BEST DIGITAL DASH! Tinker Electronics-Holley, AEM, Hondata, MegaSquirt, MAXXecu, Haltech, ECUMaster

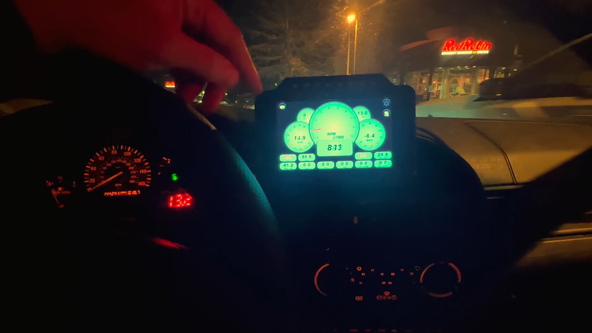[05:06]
I think it's awesome. I'll probably get some videos of it of me driving. But it mounts up perfectly there.
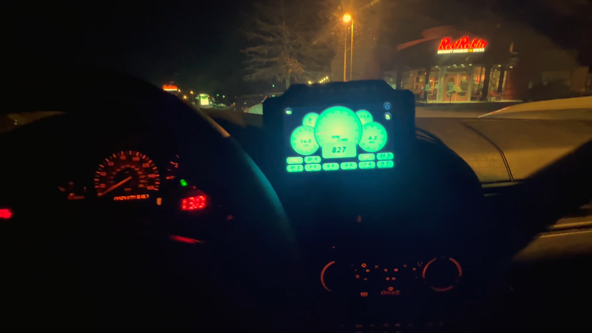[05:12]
And I'll show a couple of the different screens that you can use as well. This episode is brought to you by Extreme Powerhouse.
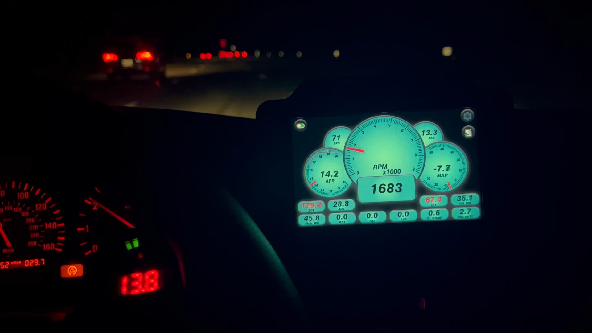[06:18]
The GPS says 70. The car says 70.